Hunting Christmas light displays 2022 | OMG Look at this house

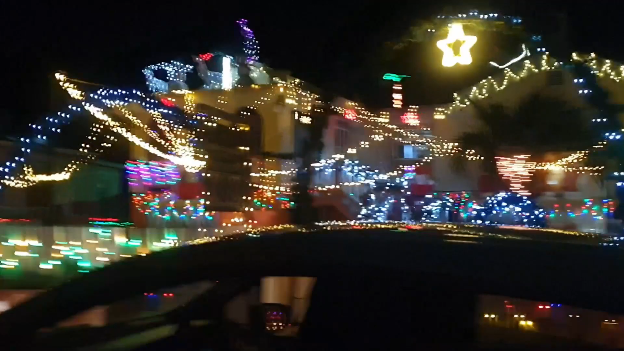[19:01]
Guys, check this one out. Car coming down here. Check this one out. This is amazing.